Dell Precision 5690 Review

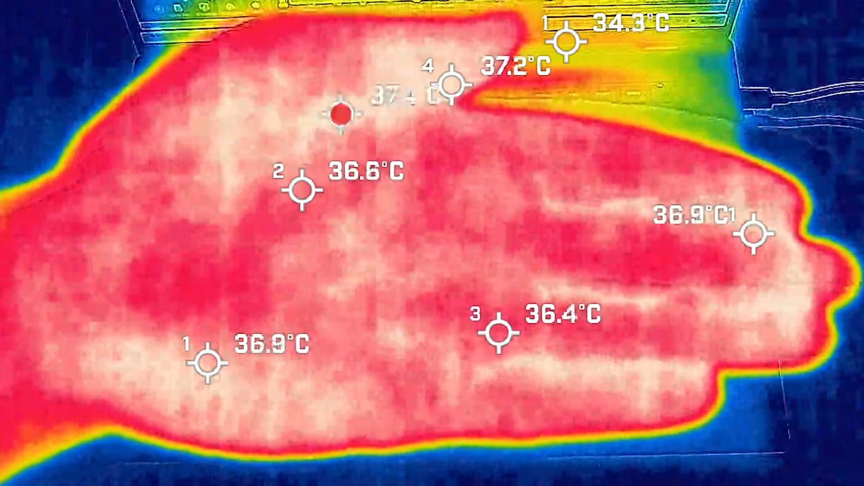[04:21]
And just to give you an idea of how hot or how cool this laptop could be, my hand was anywhere between 36 to about 37 degrees temperature at this room temperature. So I took my base measuring when the computer was idle and the hottest air around the keyboard measured a maximum of 38 degrees Celsius. Now, as for the thermal, I did put it in optimized mode. And so there was a little bit of fan noise and it measured a maximum of 36 decibels. And the average internal core temperature was 41 degrees Celsius.
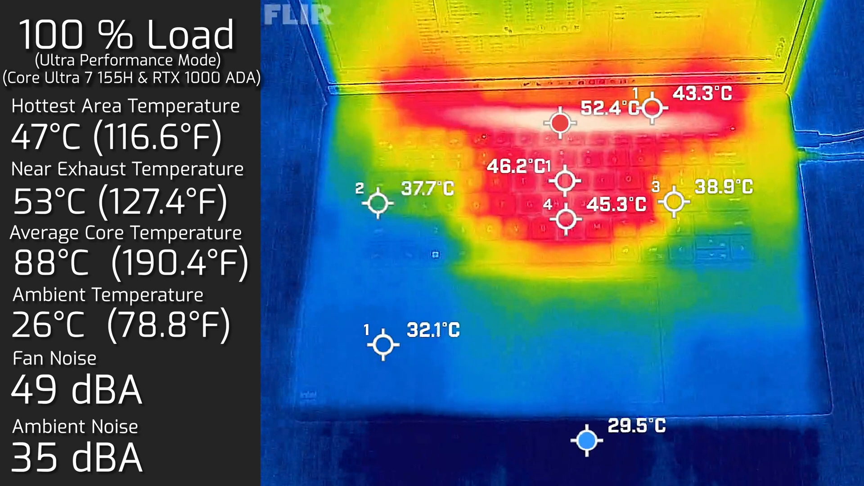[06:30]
And as for the fan noise, it did spin up a little bit more to reach a maximum of 49 decibels, which is not that crazy loud at all. It's considering a workstation class. And the average internal core temperature did increase to an average of 88 degrees Celsius. While I had this 100% load, I also measured the bottom back cover. And the hottest air around the bottom back cover measured a maximum of 37 degrees Celsius. Considering this is a mobile workstation class computer, the actual temperature was very steady. And also the actual fan noise was very steady. So it wasn't varying up much a lot. It stayed very steady at those measurements.
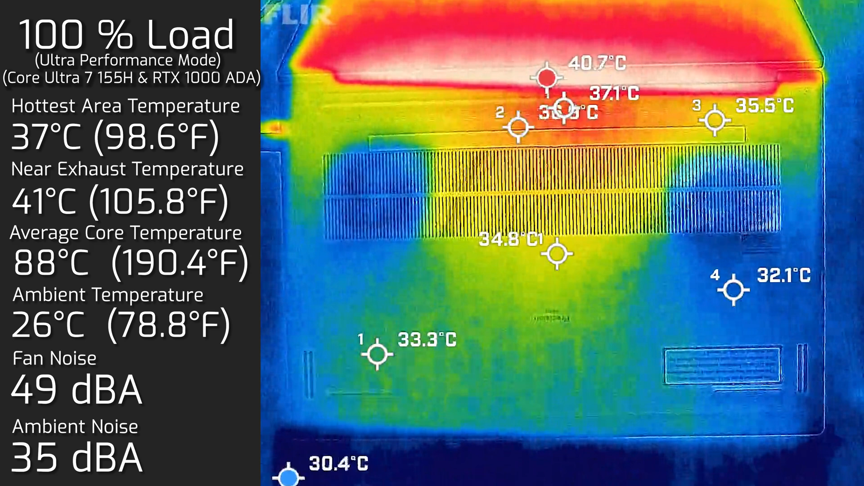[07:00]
And considering that actually the temperatures are internal core pictures, while it's running at 100% load, this could be done 24-7, and it'll still be running absolute fine.